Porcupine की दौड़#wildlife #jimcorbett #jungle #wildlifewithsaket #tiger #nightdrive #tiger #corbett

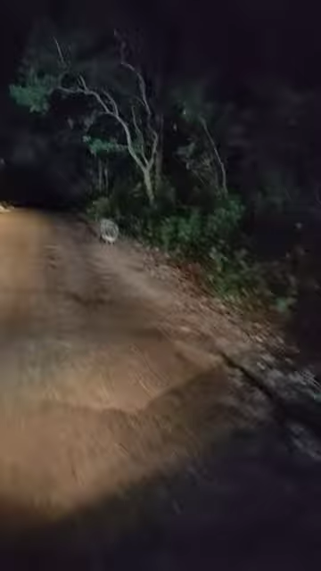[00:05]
ये देखिए दोस्तों, मैं अभी गाड़ी चला रहा हूँ और नाइट सफारी पे, नाइट ड्राइव पे निकला था। ये देखिए मेरे गाड़ी के आगे आगे क्या चल रहा है।
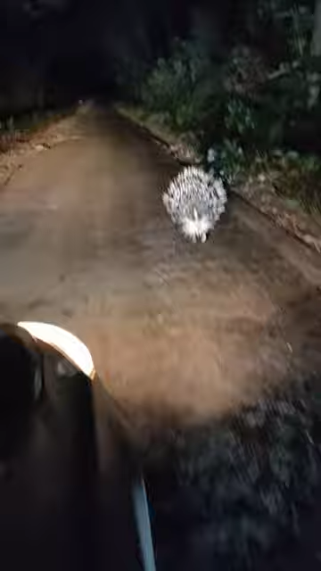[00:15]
ये सेही है, ये देखिए, ये सेही है, सेही, दिस इज सेही।